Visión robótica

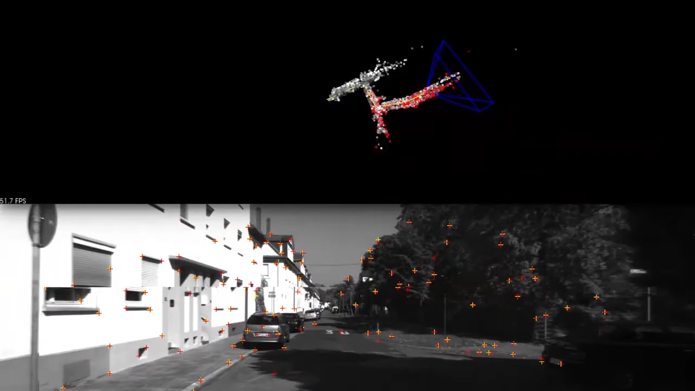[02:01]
profundidad de los objetos y las dimensiones del entorno donde trabaja.
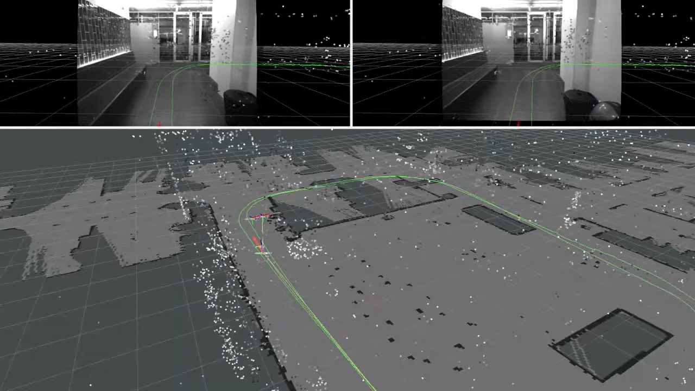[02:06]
En base a esto el laboratorio investiga mucho lo que es localización y mapeo.
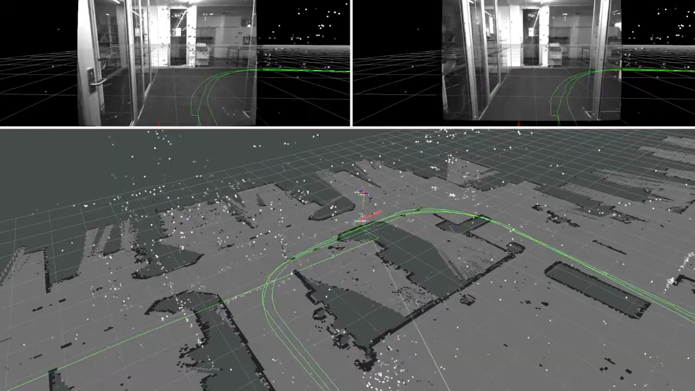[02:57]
logramos hacer un mapeo y logramos localizar al robot con respecto a este entorno que de alguna manera está privado de sensores externos.